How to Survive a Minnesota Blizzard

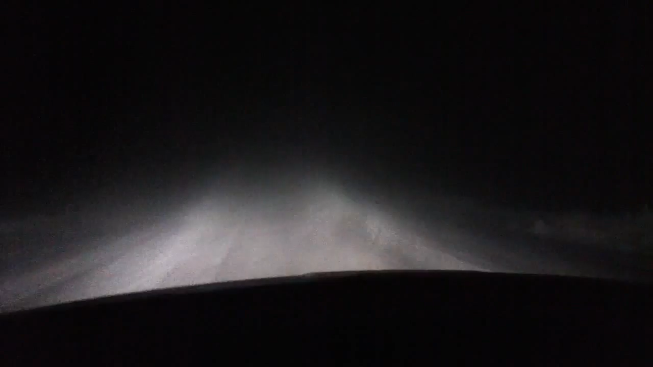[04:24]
Alright. Right now, it's not. It's a lot better right now. But, as soon as I hit this open area, like right, gah, right here, I can't see anything. Oh, shit.
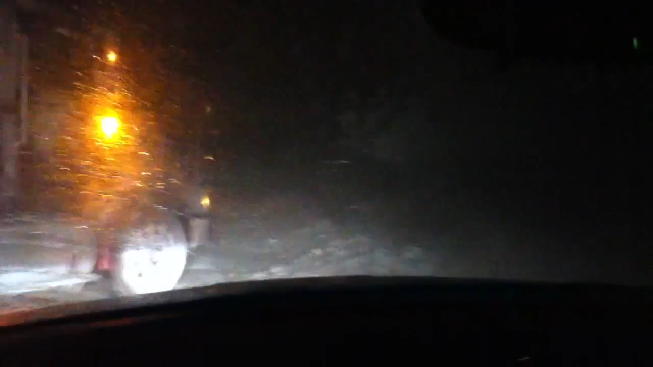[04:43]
Right now, I am at a gas station, stranded here.